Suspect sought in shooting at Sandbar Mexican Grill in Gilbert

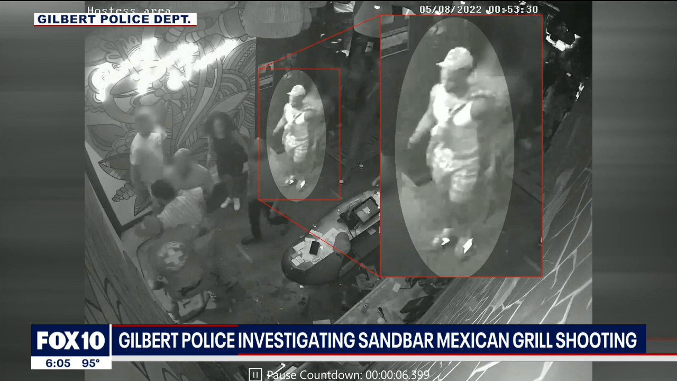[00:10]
It happened at about 1 o'clock in the morning on May the 8th outside the Sandbar Mexican Grill near Santan Village Parkway and Williams Field Road. Police say the guy got into an argument with somebody inside the restaurant which then spilled out into the parking lot. And that is where the suspect was armed shot the victim twice. The victim survived, but the shooter sped off in a red Dodge Challenger. Gilbert Police need your help trying to identify the man that we have highlighted right there.